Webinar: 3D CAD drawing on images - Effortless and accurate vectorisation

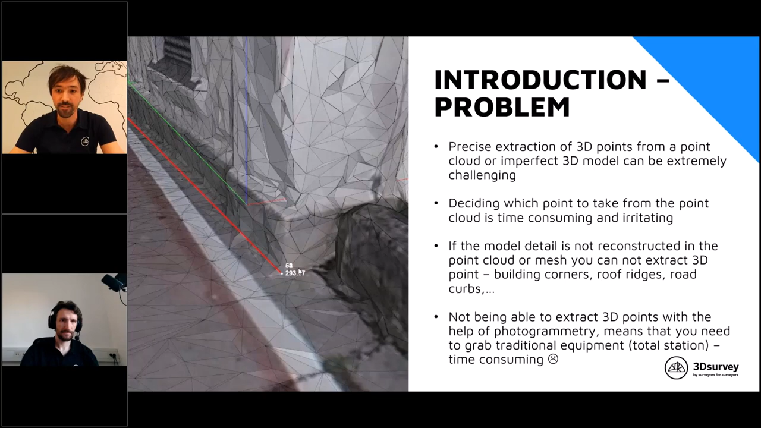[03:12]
and that's why precise extraction of 3d points from a point cloud or imperfect 3d model can be extremely challenging uh deciding which point to take from the point cloud it's time consuming and irritating and if the model detail is not reconstructed in the point cloud or mesh you cannot actually extract 3d points so this is usually details like building corners roof ridges road curves and so on so and if you are not being able to extract those 3d points with the help of photogrammetry this means you need to grab traditional technologies like total stations and so on and we know this
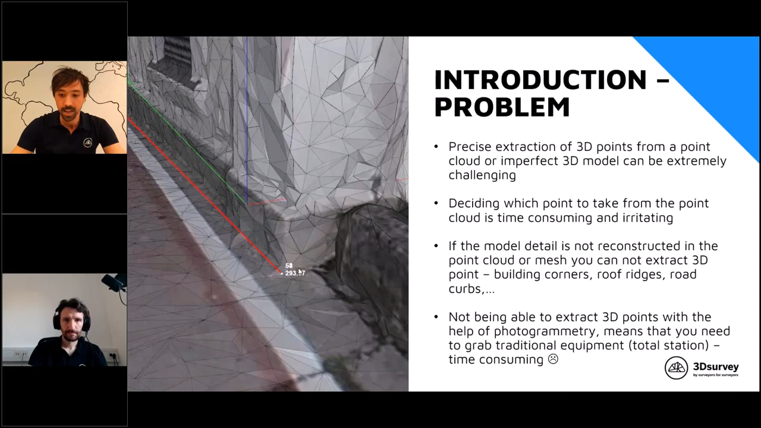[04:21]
device usually a heart reachable than a rain by building corners or something like that where the model was not calculated perfectly what the solution for this important point is kept drawing on images so we call it like a portless and accurate vectorization on the lives on the left side of this slide you can already see how i am drawing images on a 3d mesh and immediately i can see nicely the accurate position of the selected point also an image and the image has the best possible resolution and that's why i can also nicely really quickly correct the exact position with the help of image so
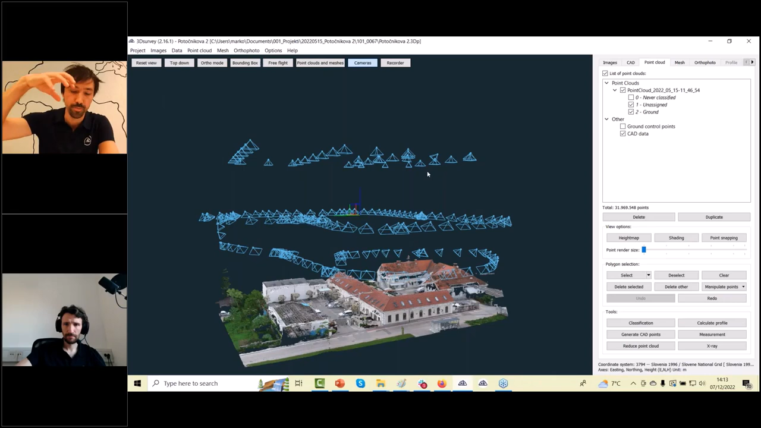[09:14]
perpendicular down images then because i would like to have a bit better uh textured 3d model also with some side images i actually manual flight in this way and produce kind of two circles around the building i could do also with the two
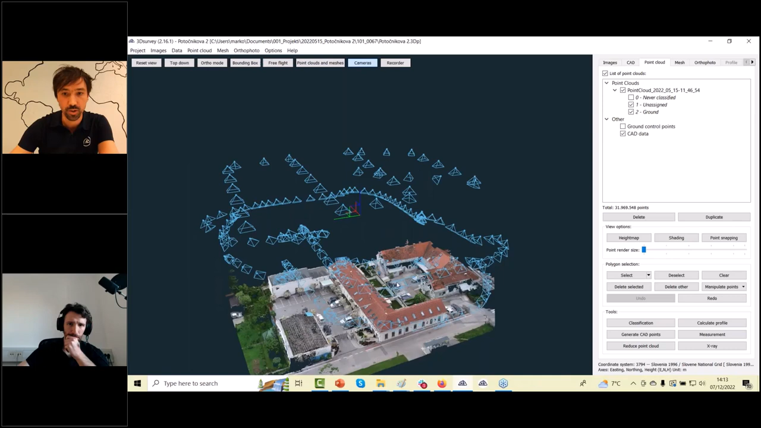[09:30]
circles and all together then in the end i have approximately 180 images from this model and we see the point code result it looks actually
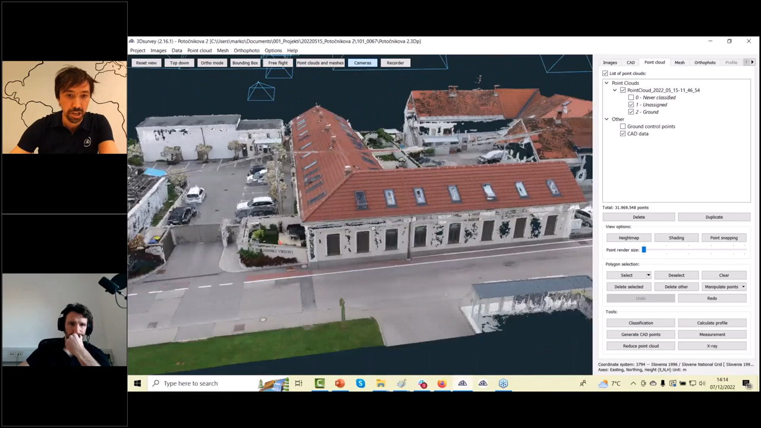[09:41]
super nicely for the number of images i produced if i go to texture it model most of the details are actually there and i would
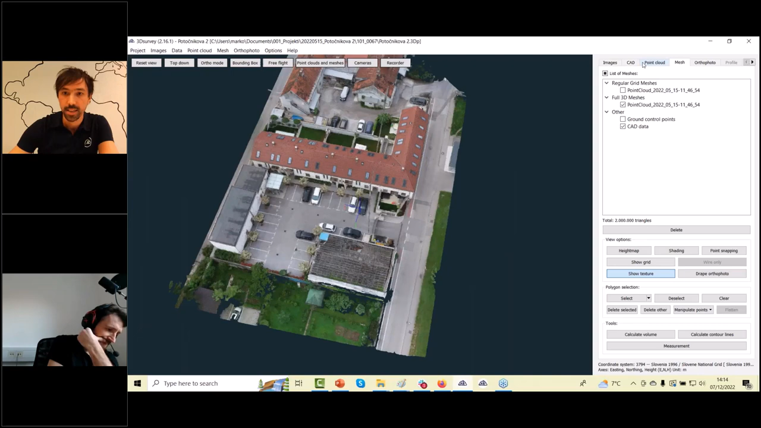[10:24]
if i go now in my cat tab and select my uh layer which i created throat and start start with drawing
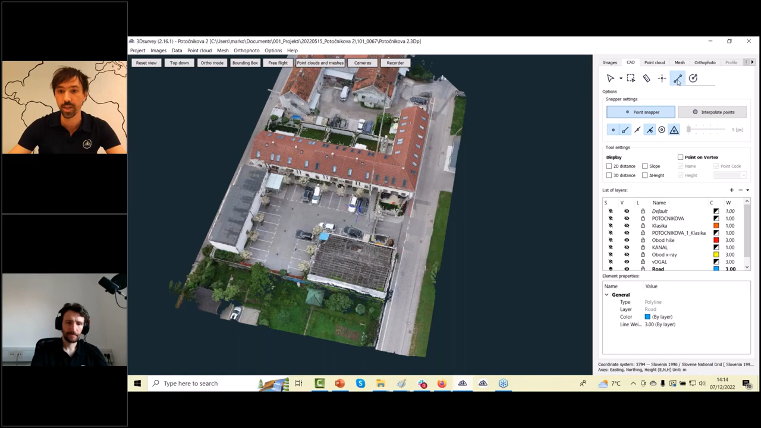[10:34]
line tool uh i can nicely zoom in on my
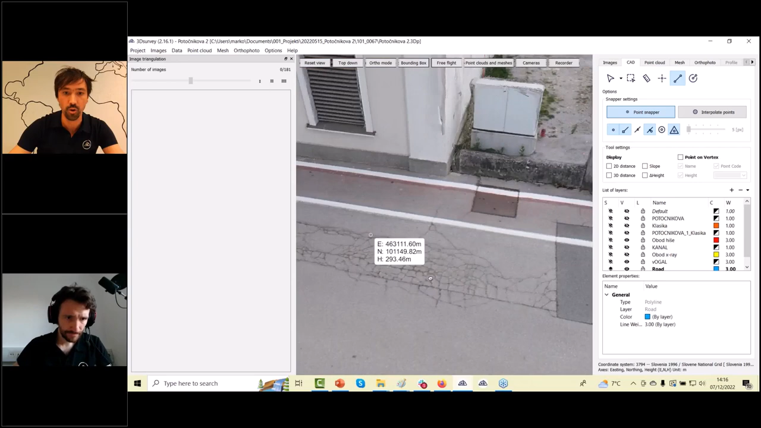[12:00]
hard reachable details like corner here if i go in a mesh
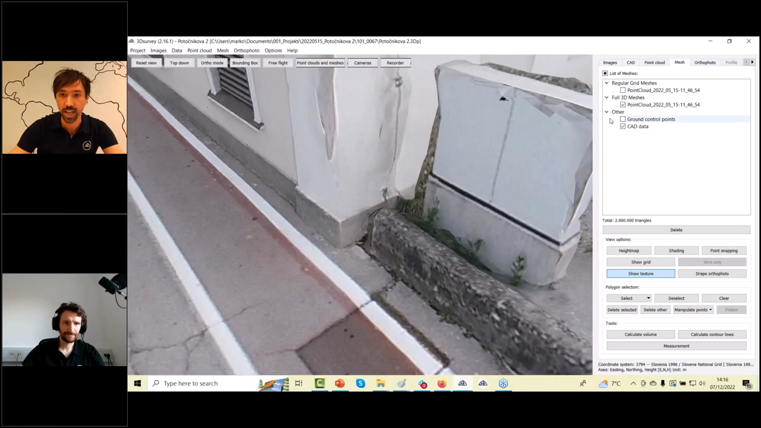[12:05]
tab and turn on show grid on you will probably see that the
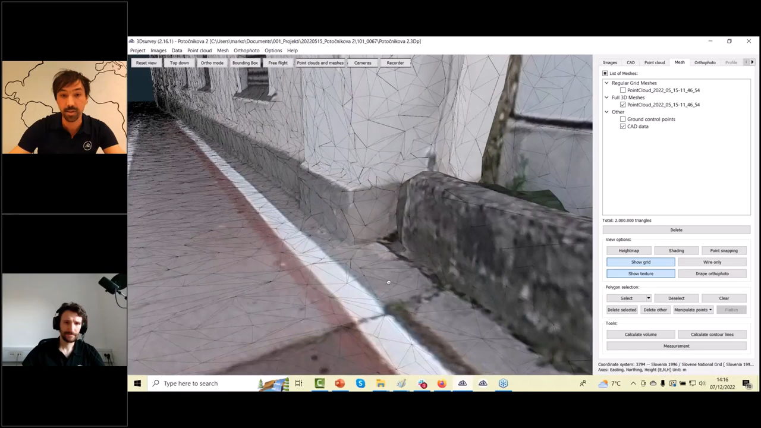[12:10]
model is already really nice but maybe not too precise for
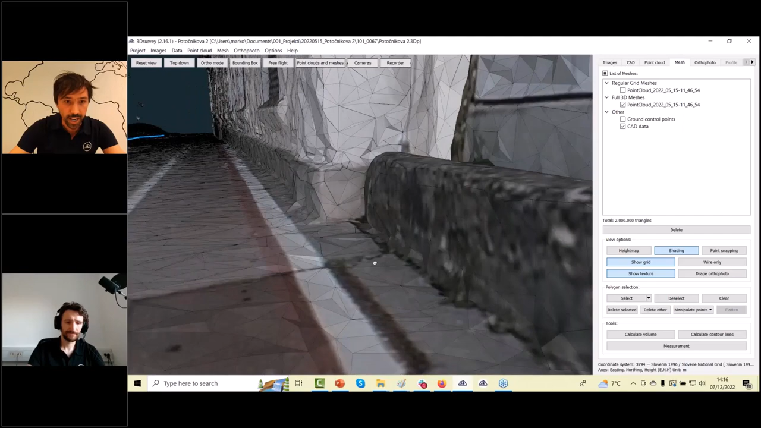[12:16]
extracting the exact building corner position okay if i switch to my point
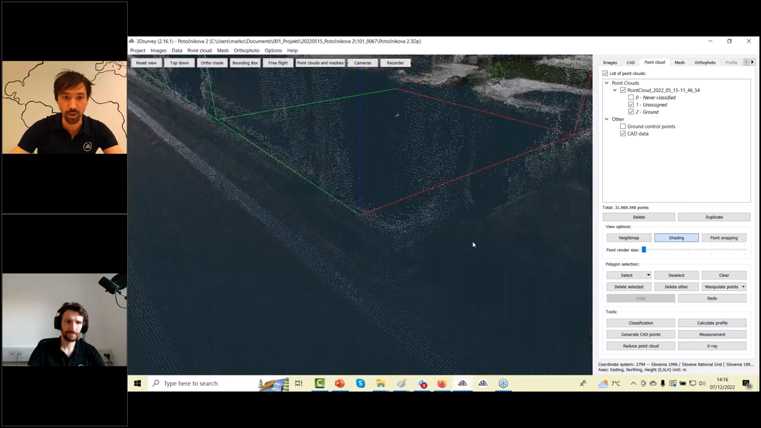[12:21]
cloud the point dot looks like so and you remember probably guessing which point to take we add this point render size uh that
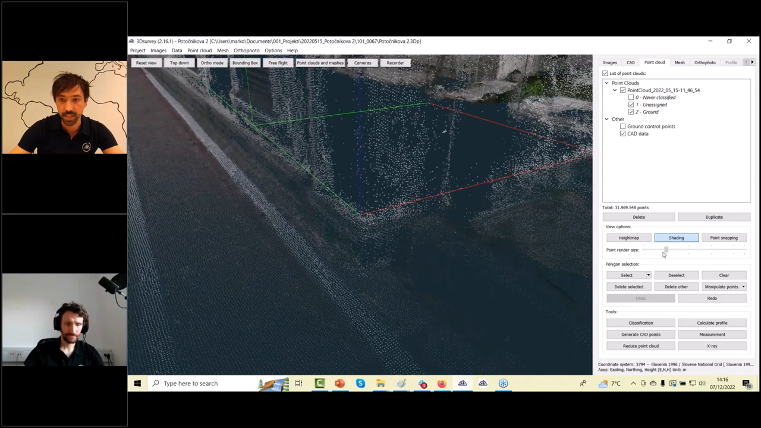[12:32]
you can x that you can set the point size bit bigger to see maybe even
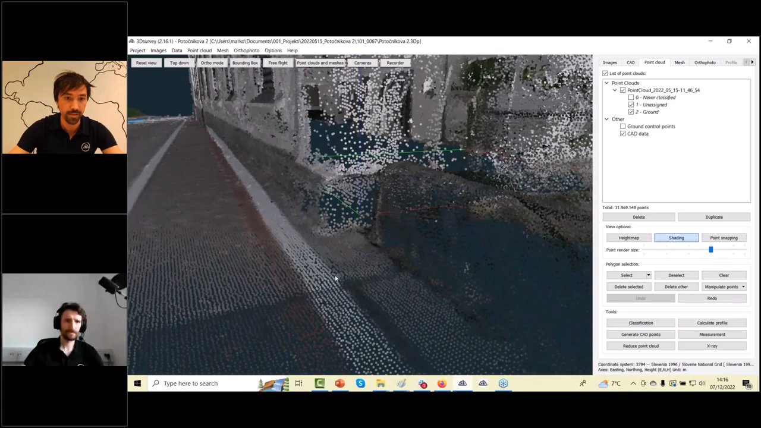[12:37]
better but nevertheless now i need to decide which point to take okay and
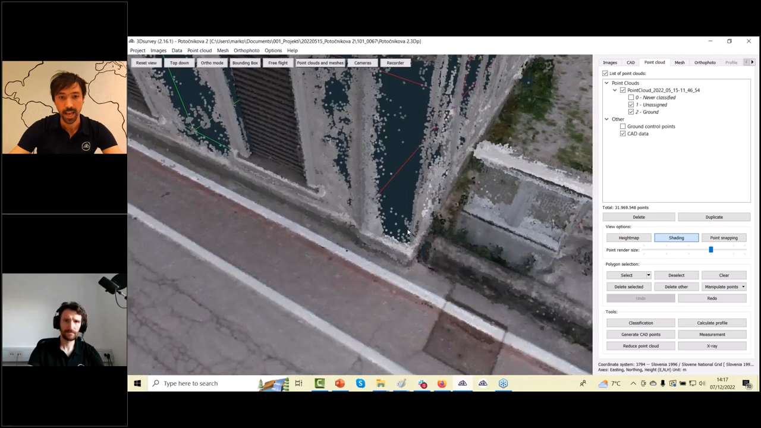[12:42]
if vectorization if wrote off-road was before easy with the building corners probably you had some issues and that's why we